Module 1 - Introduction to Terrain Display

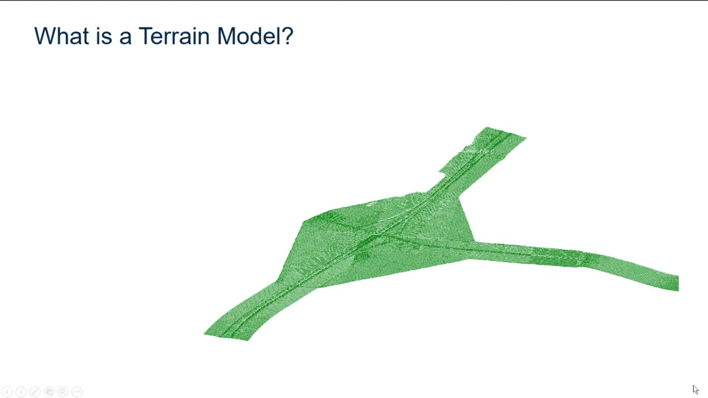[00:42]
A terrain model is a set of triangles that are mathematically computed from collected point data. The terrain model is created from 3D features such as points, brake lines, and contours,